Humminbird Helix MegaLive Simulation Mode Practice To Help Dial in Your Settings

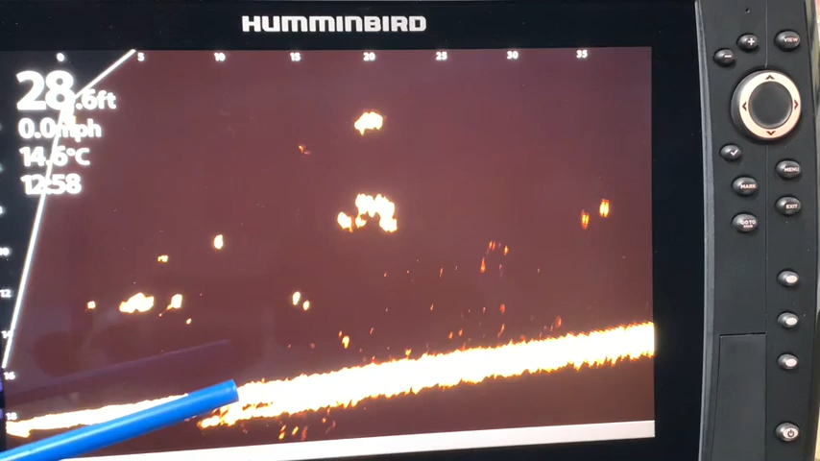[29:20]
On screen: depth 28.6 ft, water 14.6°C
So if you've questioned, how can you dial things in? Look at that. There's the bait going down there. Let's see. Oh, there's a fish on it, I think. No, the bait's coming up here. Yep, working the bait right there. A fish is looking at it. And you can just see the difference in the quality of the image just by changing the range size. When you rely on automatic, you are not going to get as detailed as an image.
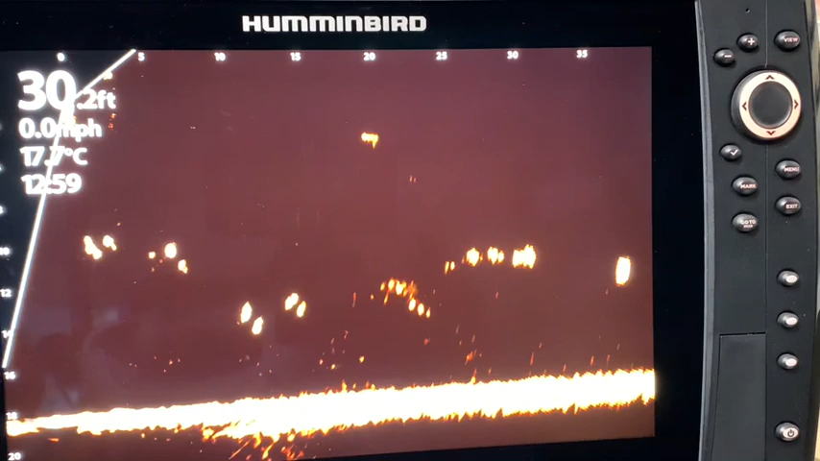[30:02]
And we put all this money into these units. Let's get the most out of them by utilizing the tools that are at our disposal here and playing in simulation mode as you just saw is a great way to dial in your units. For curiosity's sake, let's take a look at the Megalive colors in forward mode.
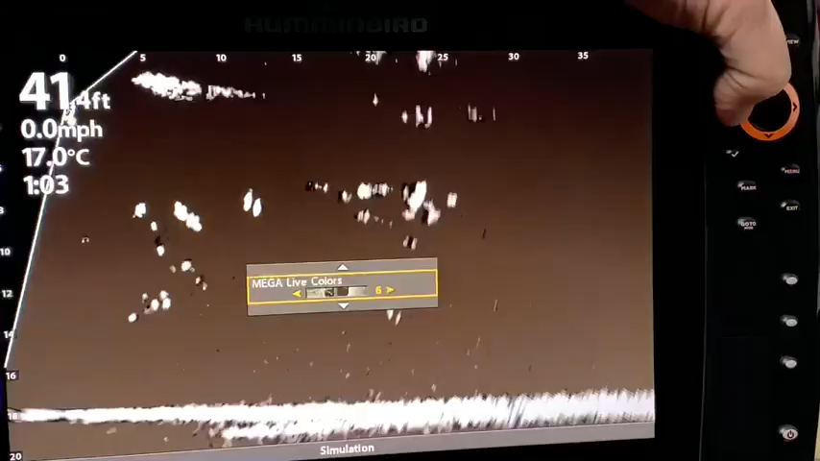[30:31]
On screen: water 17.0°C, speed 0.0 mph
Take a quick look at 1.
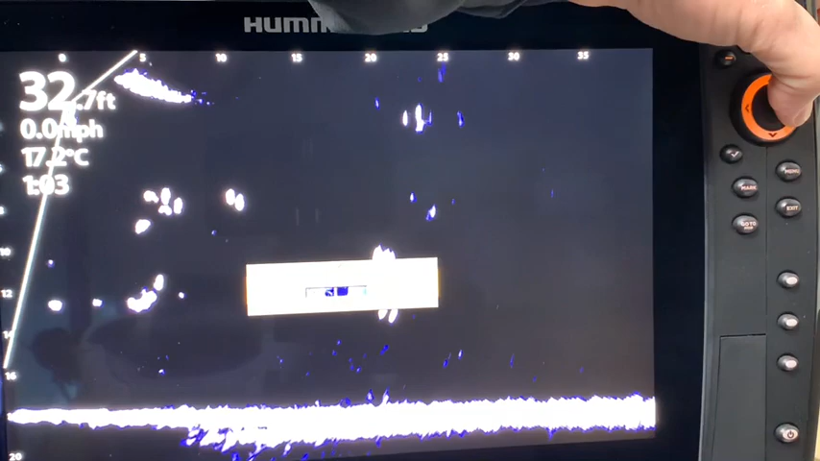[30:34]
On screen: water 17.2°C
And there's the default setting at 2.
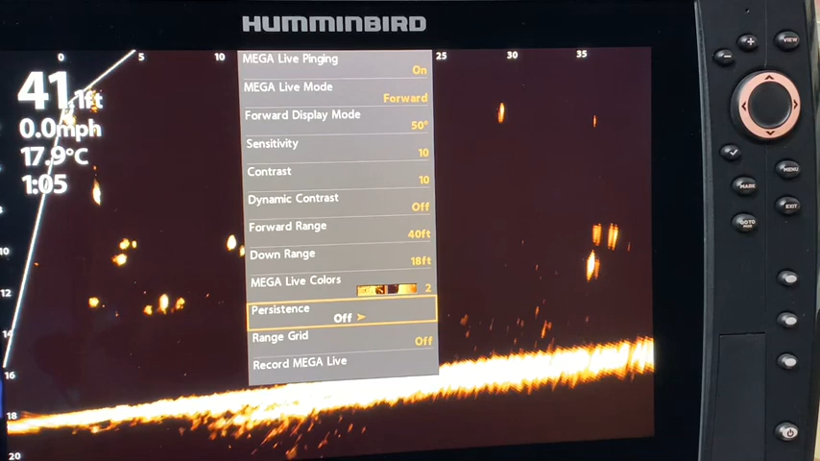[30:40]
On screen: water 17.9°C, speed 0.0 mph
Since we've shifted to forward mode, let's just continue on from here. And it's just giving you another perspective. We're not going to do landscape mode because the video would just be too long. But let's just continue
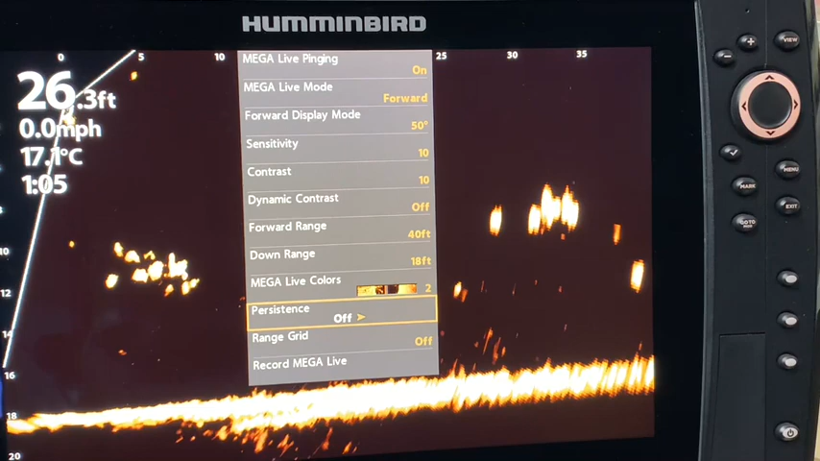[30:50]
On screen: depth 26.3 ft, speed 0.0 mph
on as the persistence mode is off.
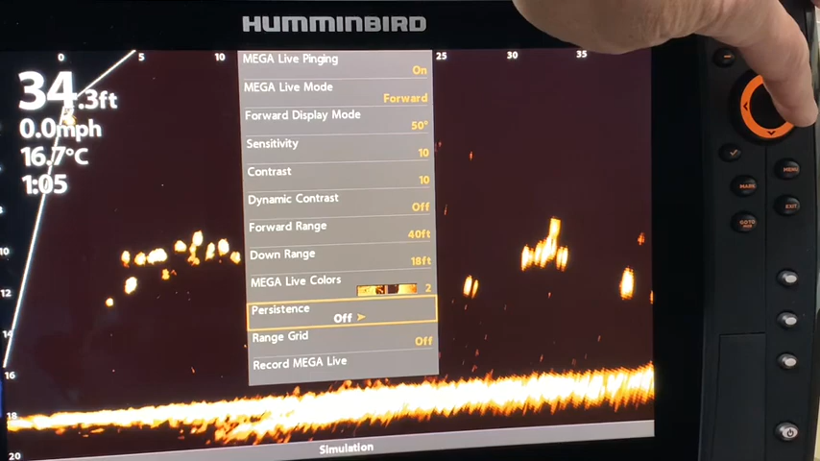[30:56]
On screen: depth 34.3 ft, water 16.7°C, speed 0.0 mph
And if I take it and I turn it on, what it's going to do is it's going to leave a little color trail. So there's the bait there. And we're watching the bait come up and down. And we see a little color trail of the bait moving up and down and the fish following it. And you can see the direction that the fish has traveled from. The bait went back up to the top. And so it may be easier to track it. There is persistence mode off.
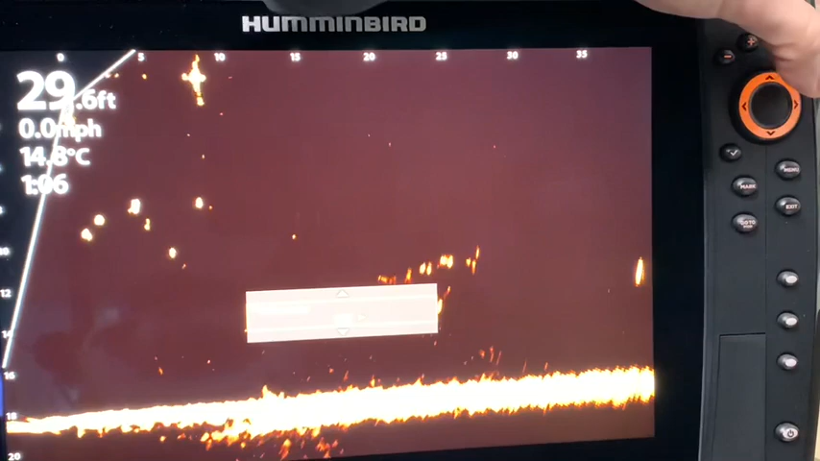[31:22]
On screen: water 14.8°C
There is low. There is medium.
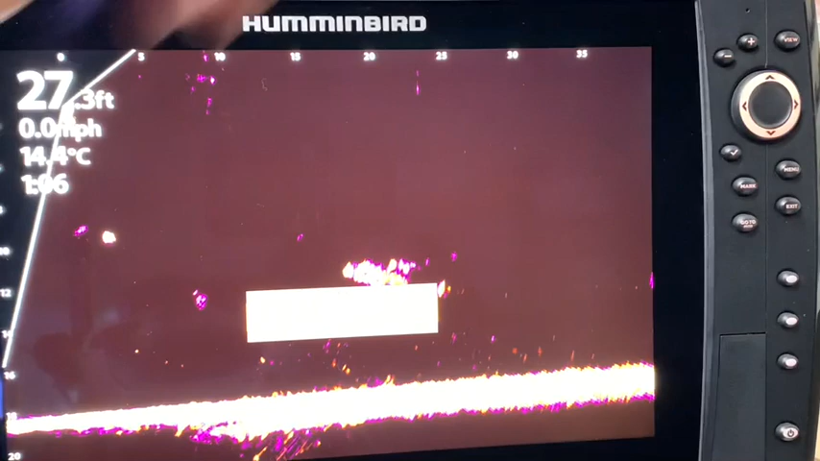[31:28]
On screen: water 14.4°C
So it's a little, you know, brighter streak, easier to see. Potentially, if you were trying to track your bait, you might want to use the persistence mode a little bit more. You know, even off in the distance here, you can see some fish moving around with some persistence mode. And high, again, is just leaving a bigger mark or color track. I know you can see it's pretty hot there on high kind of thing.
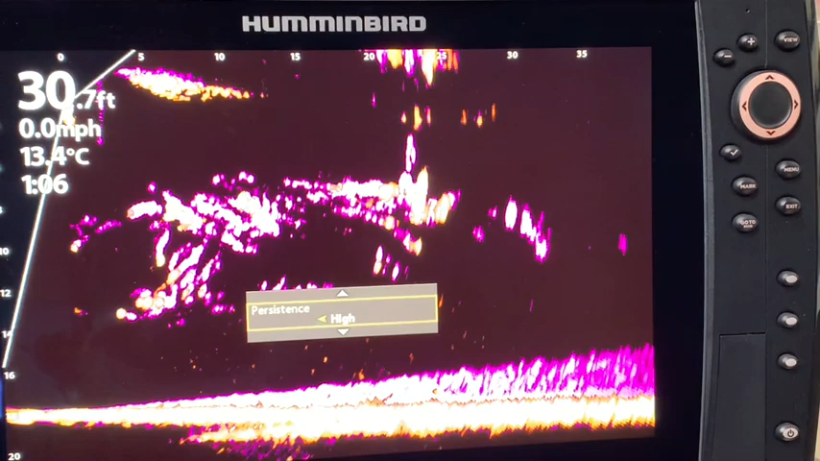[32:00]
On screen: depth 30.7 ft, water 13.4°C, speed 0.0 mph
And it's showing a lot. That's a little too much for my liking.
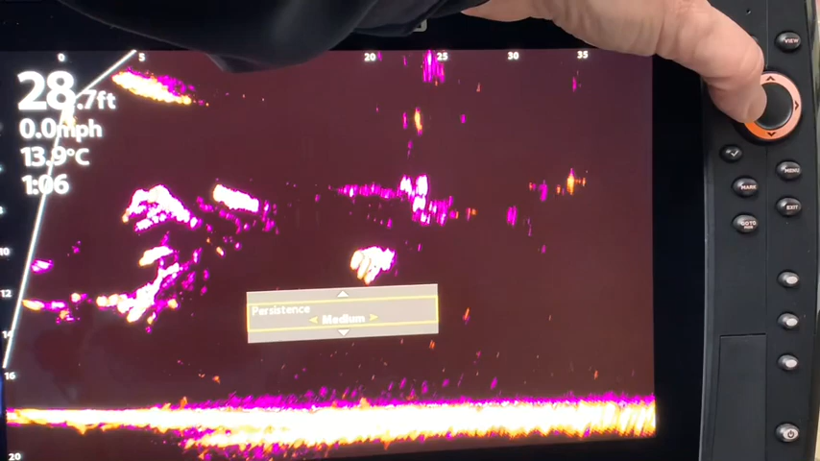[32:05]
On screen: water 13.9°C, speed 0.0 mph
But I can definitely see, you know, the purpose of persistence mode. And it is certainly something that I am going to play with it.
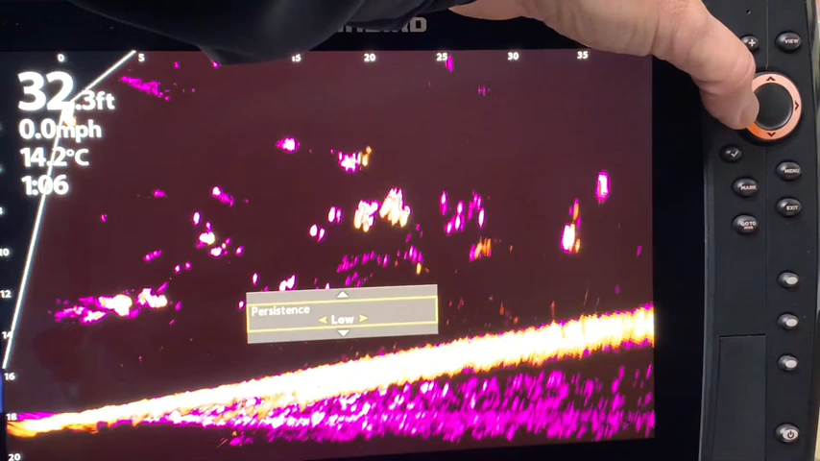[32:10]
On screen: depth 32.3 ft, water 14.2°C, speed 0.0 mph
I do like the idea of being able to track your bait a little bit easier with persistence mode. Once again, you see it coming down there. Good timing. So it's definitely something to play with.
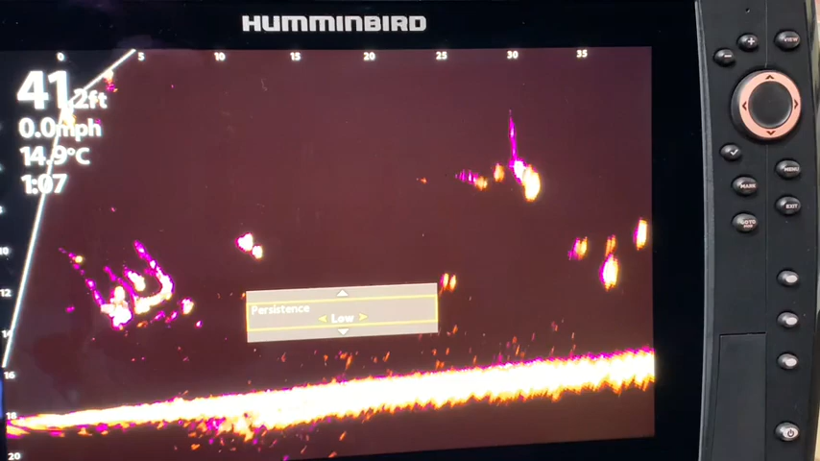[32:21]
On screen: water 14.9°C, speed 0.0 mph
So the range grid feature, let's go down to it,
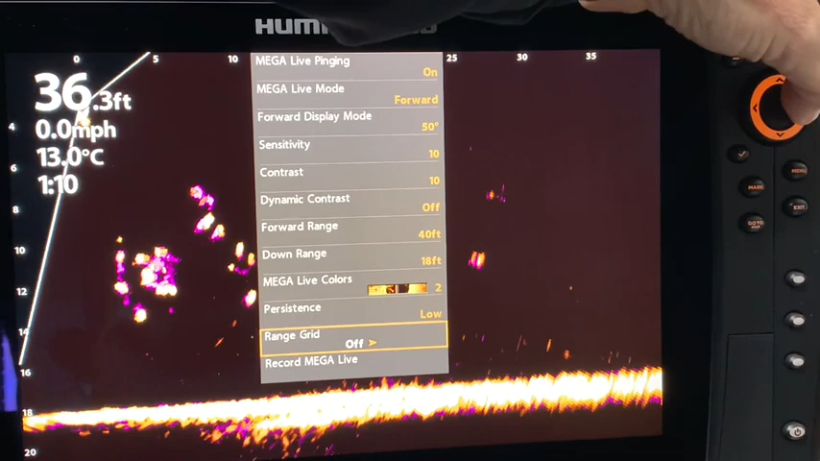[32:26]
On screen: depth 36.3 ft, water 13.0°C, speed 0.0 mph
will now give you a, just a grid. Basically, like, think of it like a graph, right? There's your zero. So that's right underneath the boat. This is five feet from the boat, 10 feet, 15, and so on.
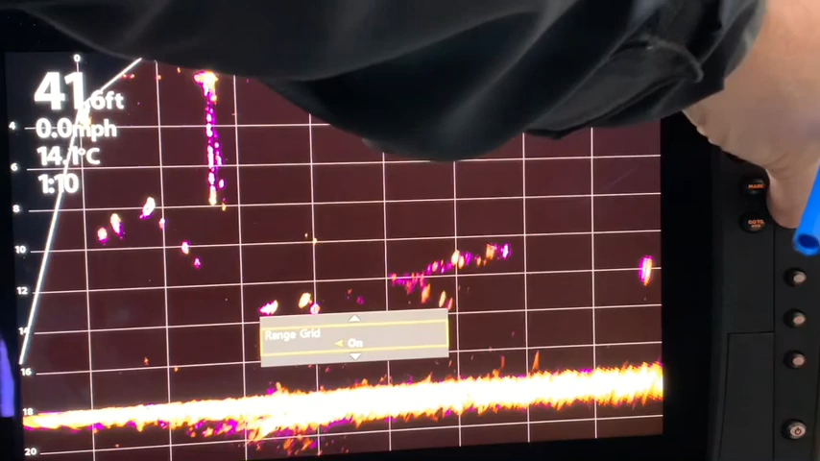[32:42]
Let's just turn that off, get it out of there. And so now you can see the bait is going down at about eight feet from the boat. You can definitely see some fish moving here from about 20 feet. So maybe when they heard that splash, they're coming in to investigate.
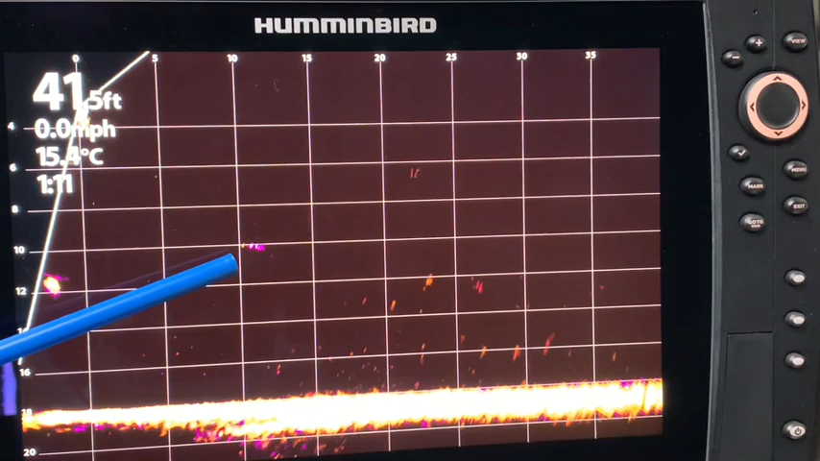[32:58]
On screen: depth 41.5 ft
So it just gives you a more accurate detail. And it is not something that I used in my first time out with the unit, but I really like that range grid. And it's definitely something that I feel will enhance my fishing in terms of figuring out exactly what distance to cast. And with the grid there, it's pretty simple and straightforward and easy to figure out. So it's going to be in addition to my selections when I do hit the water the next time.